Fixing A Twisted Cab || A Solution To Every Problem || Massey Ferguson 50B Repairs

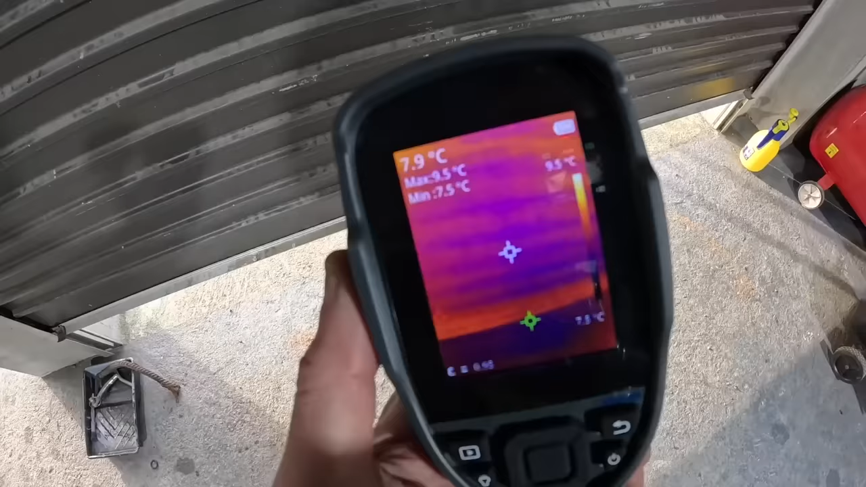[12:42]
On screen: spot 7.9°C, max 9.5°C, min 7.5°C, scale top 9.5°C, scale bottom 7.5°C
see if these little arrows that pop around you have a red a white and a green one and the red one's just down here on the corner and what they're doing is they're searching all the time
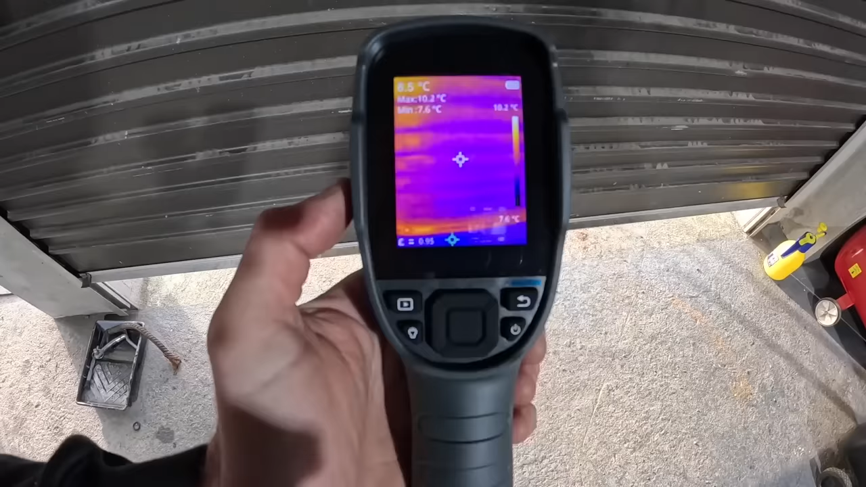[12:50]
On screen: spot 8.5°C, min 7.6°C, scale top 10.2°C, scale bottom 7.6°C
the red one will pick up the hot spots while the green one will pick up all the cold spots the white ones just giving you an idea of
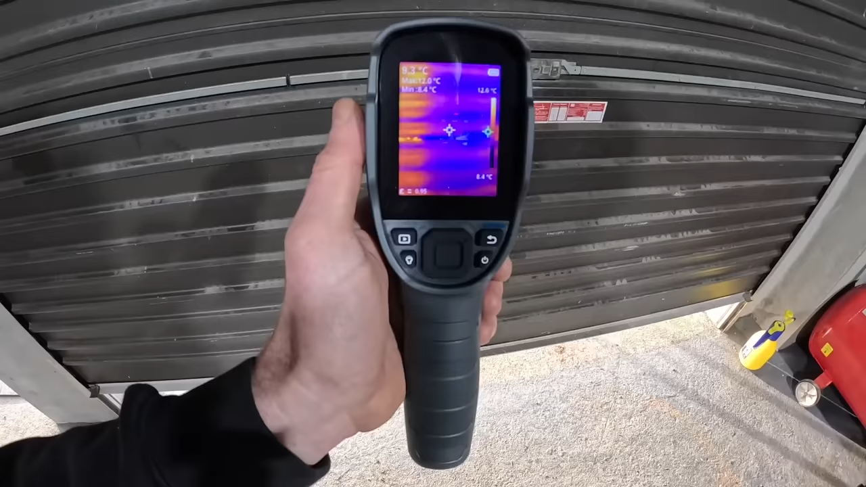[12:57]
why you are just the center of the screen
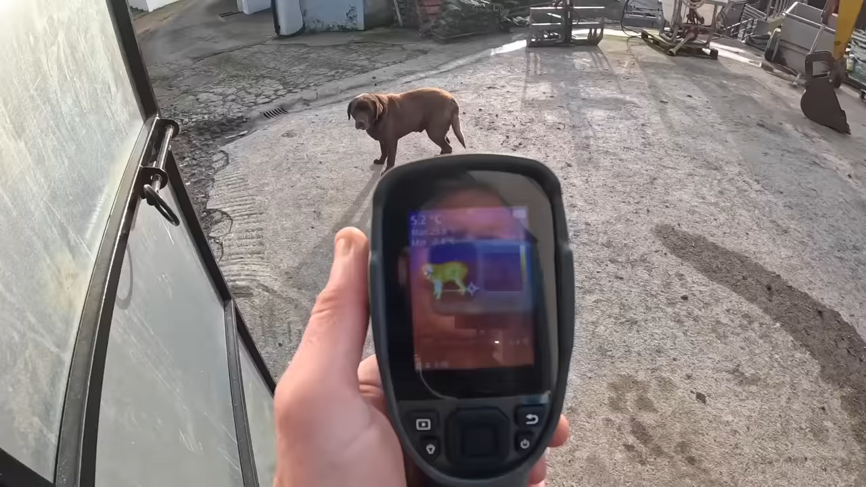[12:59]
you can see what hudson looks like so
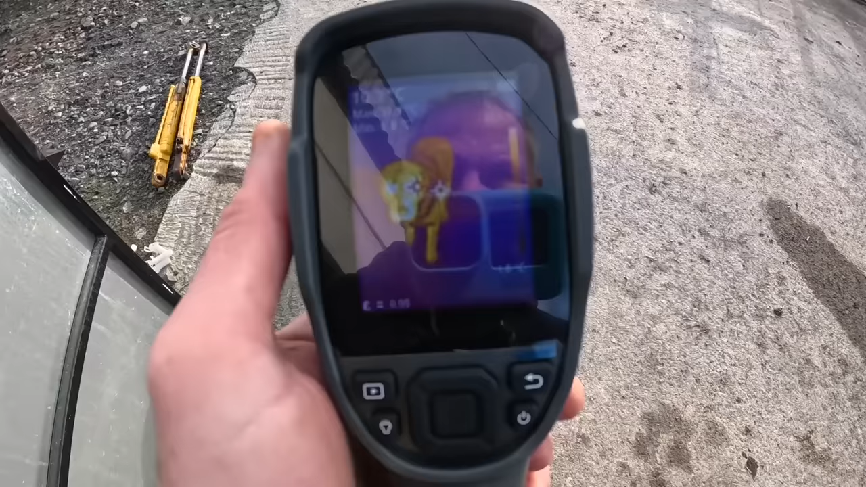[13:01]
hudson's quite warm and probably sweating he's after away for a wee bit of a run
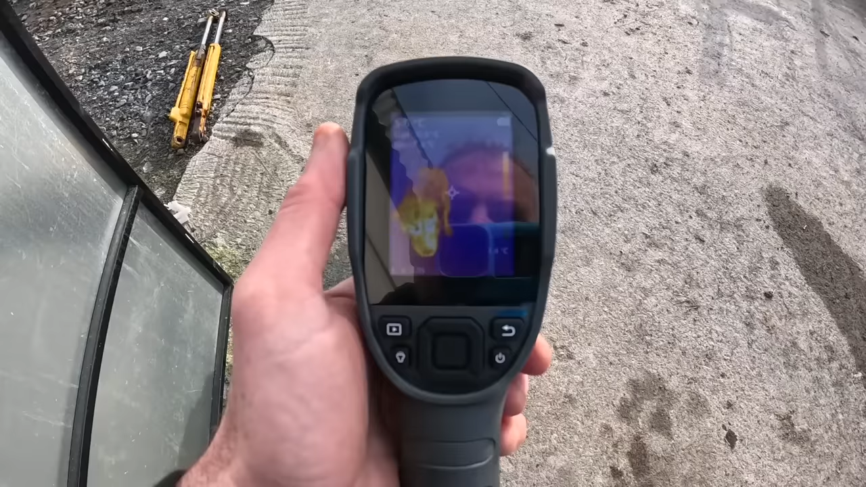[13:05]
but yeah it gives a great detail and just the warmer spots
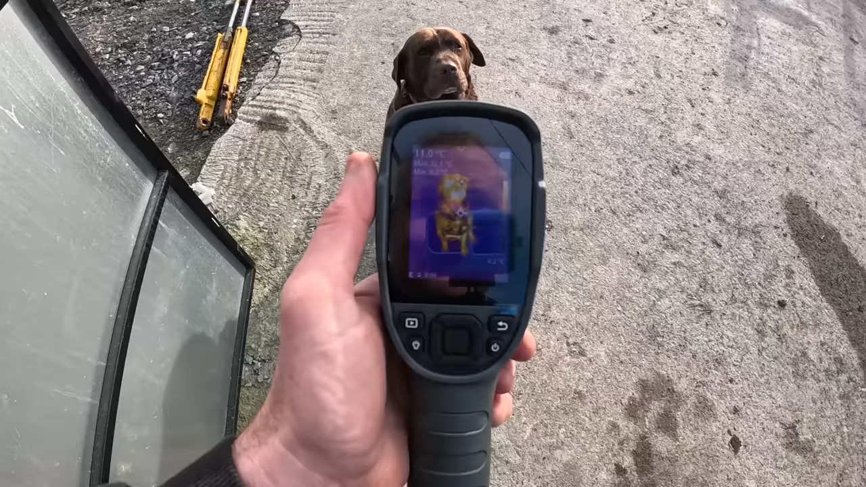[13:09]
like his eyes around his nose just with the heat coming out of his nose say